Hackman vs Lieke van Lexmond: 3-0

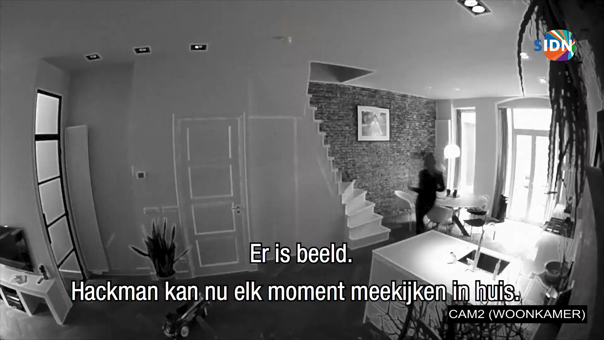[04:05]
Hackman kan nu elk moment meekijken in huis. Liekes nachtmerrie is werkelijkheid.